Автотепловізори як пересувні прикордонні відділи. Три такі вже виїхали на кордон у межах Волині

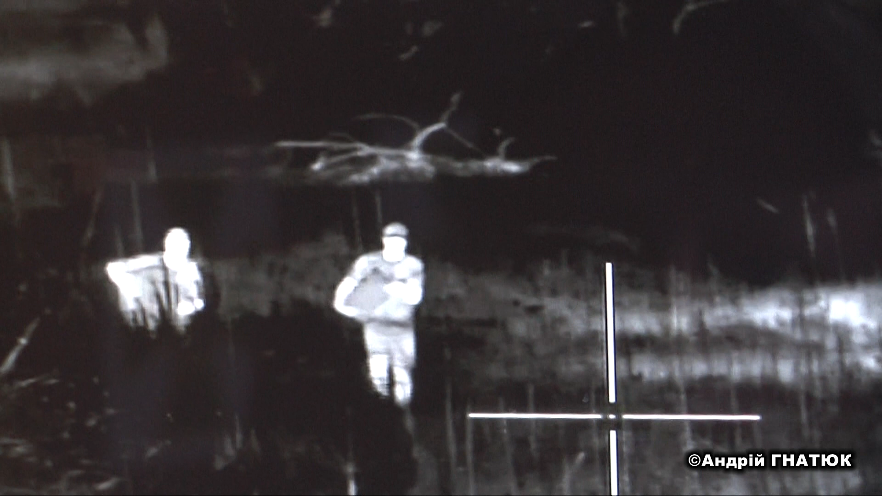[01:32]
Тут є і інфрачервона, і простого зростка камера кольорова.
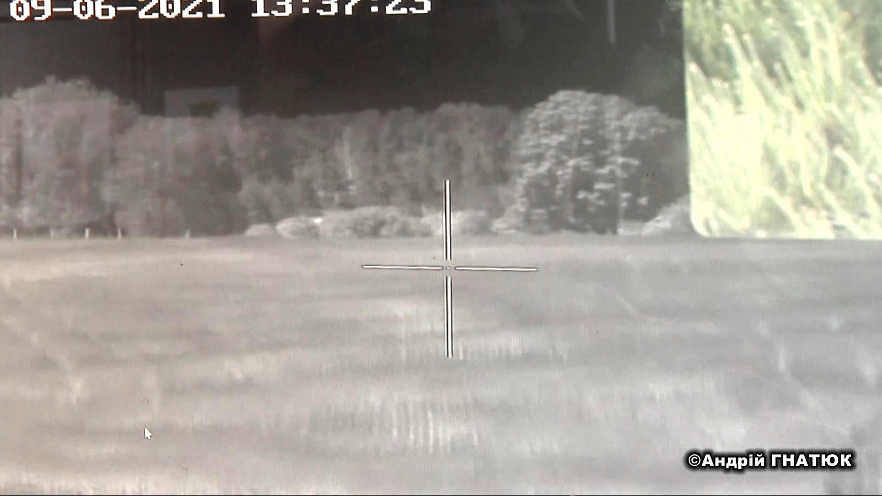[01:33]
Інфрачервоний більш на ніч, але він може працювати так, як і в день може працювати.
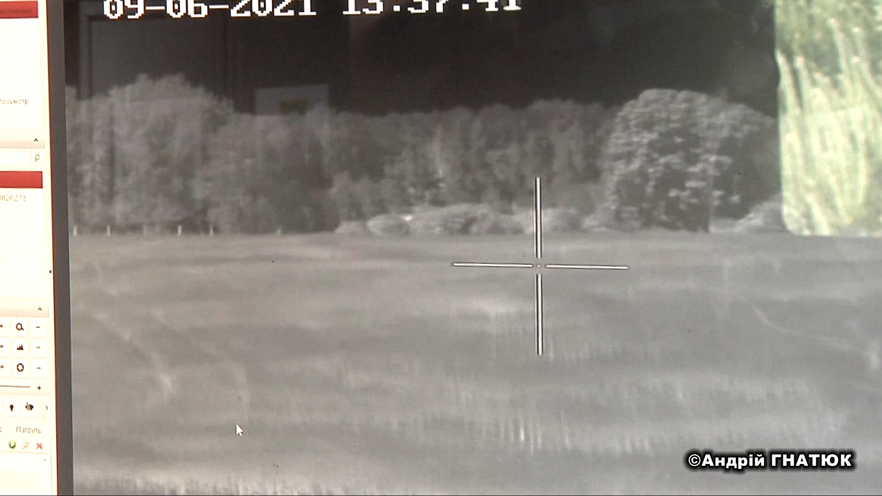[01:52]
техніка і різне до 3 кілометрів можна визначати цілі. Ми забили точки, і в нас по конкретних точках працює камера.
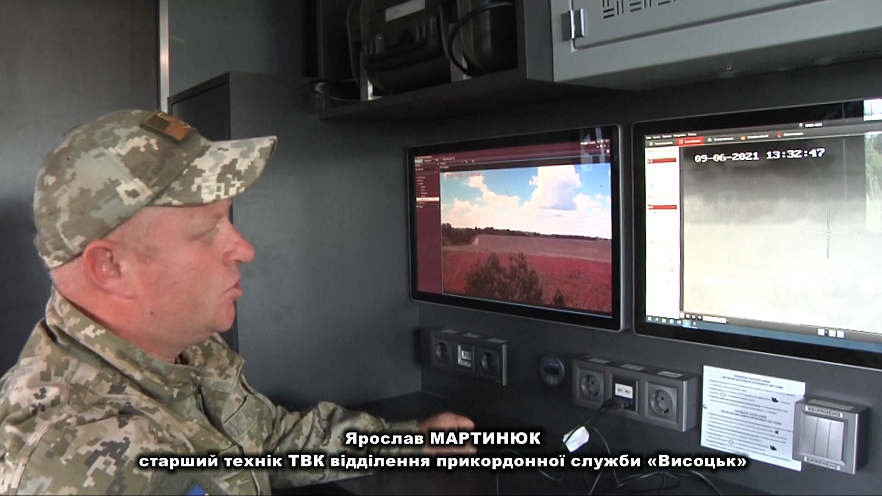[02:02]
От, наприклад, у нас забитий район, то, що нам потрібно, і ми просто клацуємо мишку, і воно в початкове положення повертається, чекає кілька секунд, переїжджає до іншої точки.
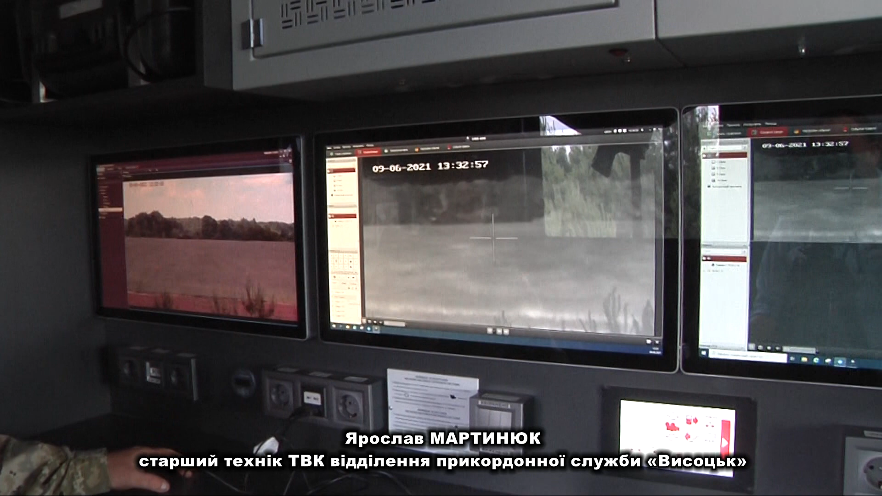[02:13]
Так послідовно всі 360 градусів, для того, щоб був огляд.
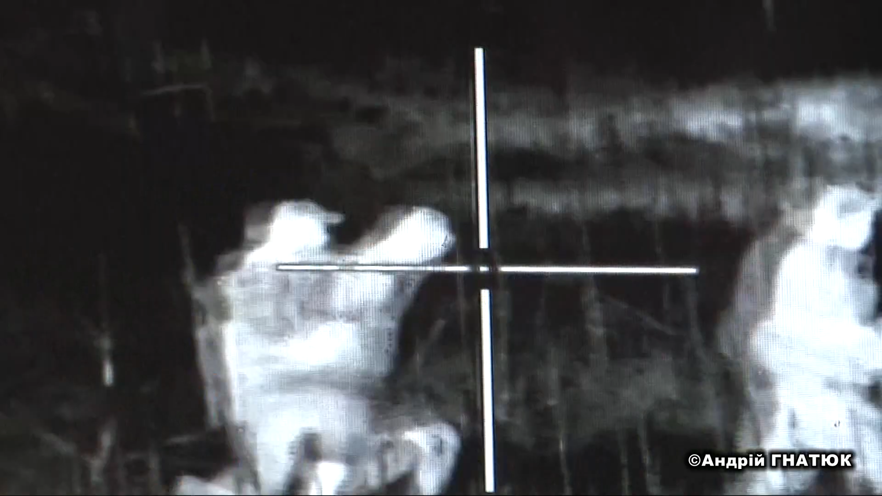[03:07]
Я в мене безпосередньо бачив, в мене затримання порушників.